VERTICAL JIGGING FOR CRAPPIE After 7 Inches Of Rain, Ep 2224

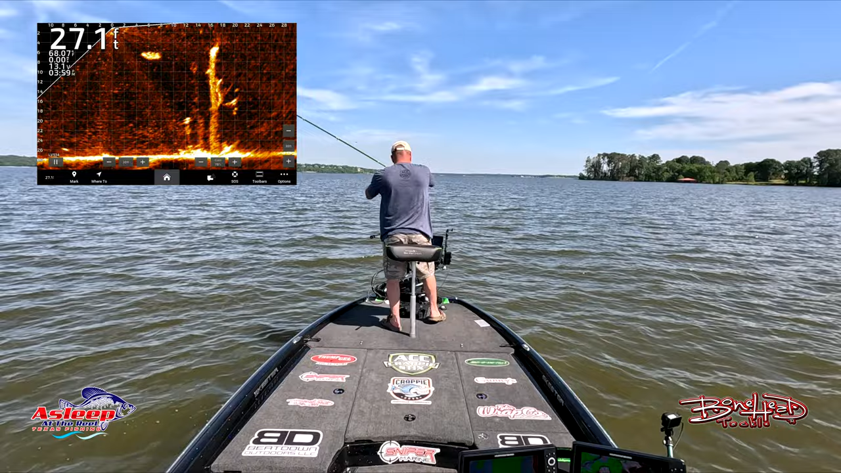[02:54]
On screen: depth 27.1 ft
got him oh lost him sure hook wasn't bent come on hook no hook's fine all right let's go back down there golly that was a good fish too there we go it's right there
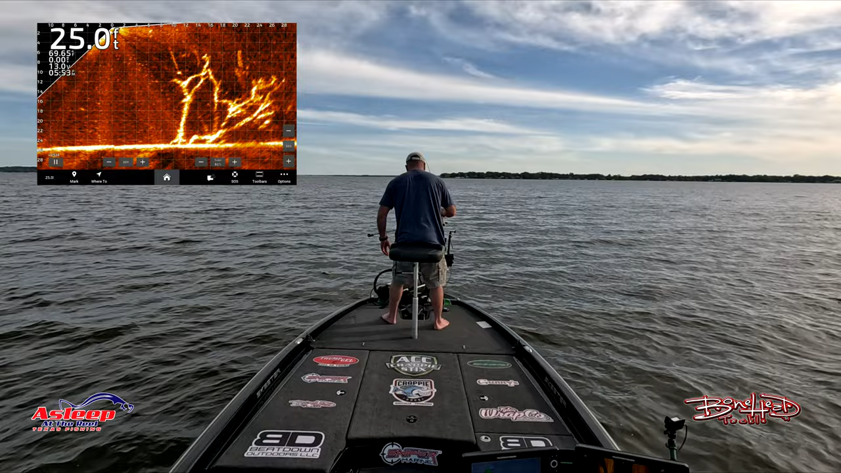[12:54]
On screen: depth 25.0 ft
Got him Look at that Oh baby Get out of the tree Got him Got him out of the tree That's a good fish Notice they had to put A little thump gel in there He hit it that time Oh that's a really good crappie